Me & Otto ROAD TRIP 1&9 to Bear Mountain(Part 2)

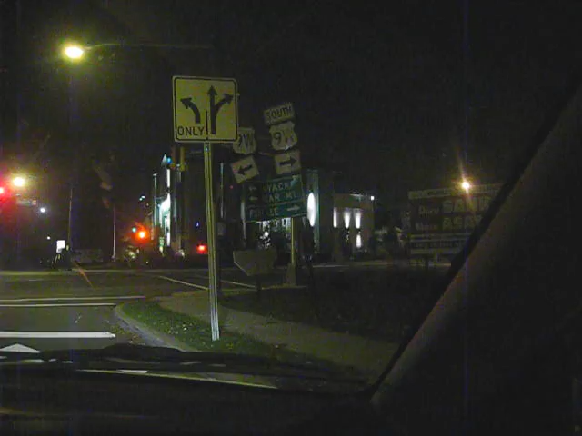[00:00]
Ladies and gentlemen, Gus, Gus and I are going to Bear Mountain. Let's show you. See, Bear Mountain.